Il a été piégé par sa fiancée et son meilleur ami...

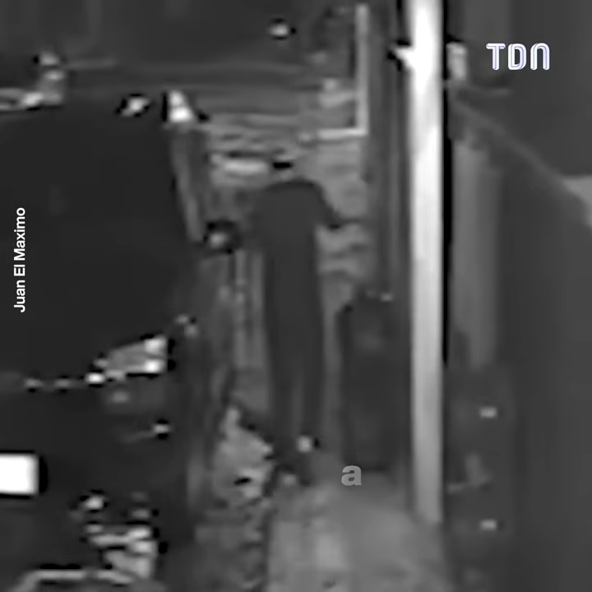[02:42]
Aux alentours de 2h du matin, Fidel sort de chez lui avec son téléphone à la main, puis il se rapproche d'une voiture garée non loin de chez lui.